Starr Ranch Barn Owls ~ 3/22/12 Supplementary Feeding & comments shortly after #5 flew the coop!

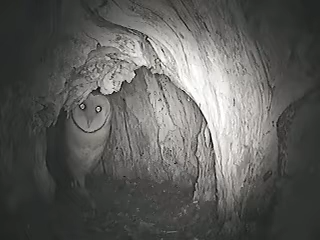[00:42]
I just felt the wind from one set of wings flying off the limb as it left here when I got to the top. We got one pretty healthy chick in there. I wonder why it's there. A nice big pellet that you probably can't see is up close to the lip of the cavity. So it looks like everybody's out
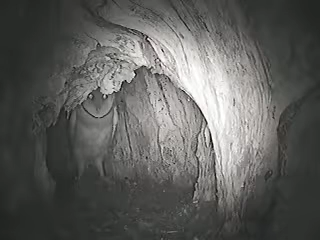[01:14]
Which is as it should be And my every other night is going to taper off to even more Because these guys are all doing fine